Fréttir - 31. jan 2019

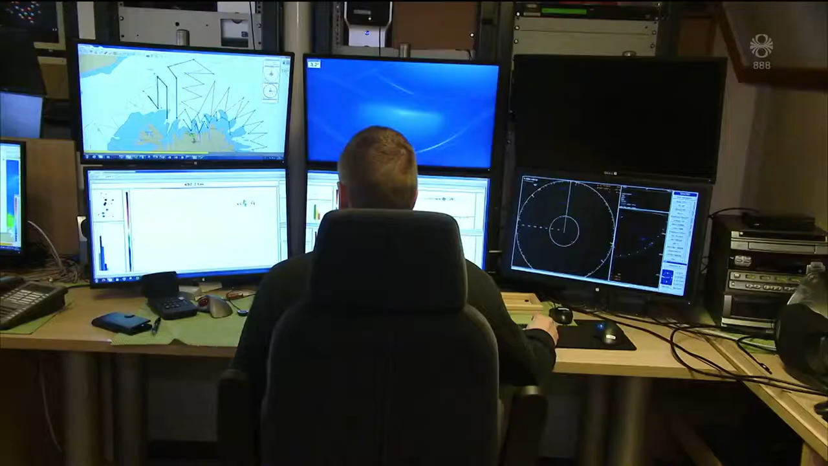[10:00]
Þá mældu staðins tæp 240.000
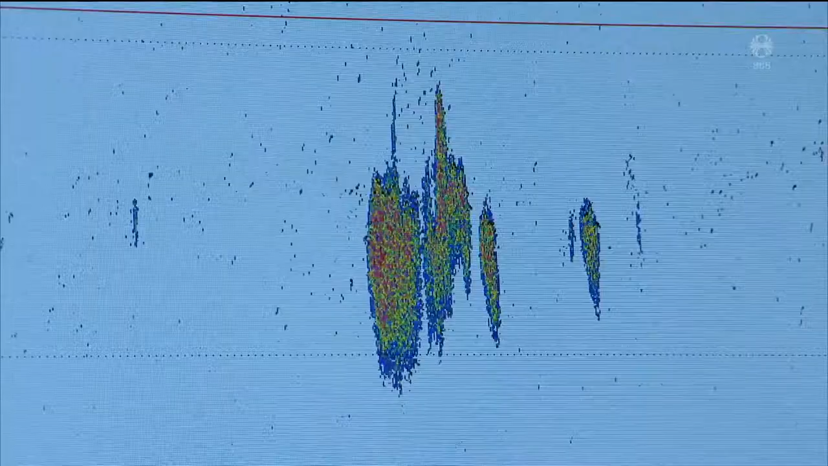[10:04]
tonn af hrykningar loðnu sem dugði ekki til að hægt væri a mæla með loðnu veiði.
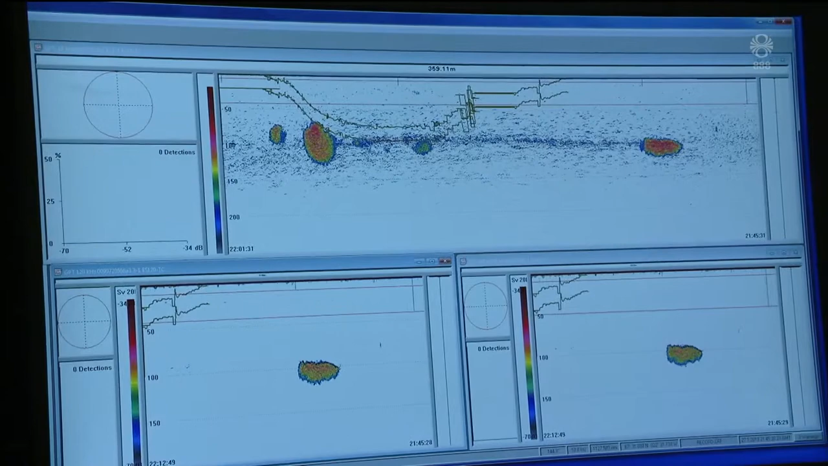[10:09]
Í tveimur leiðangrum í desember og janúar fengur svo svipaðan yðurstöður.
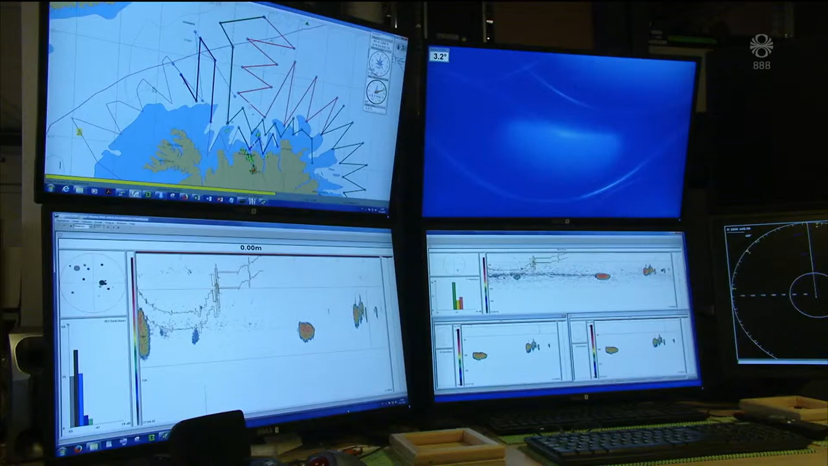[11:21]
þessar yfirferði sem ég er líst þá eru við ekki að sjá og merkjum almennilega viðbótt. Það er svona ágefnið en vonin er alltaf þarna að eitthvað bæti í í.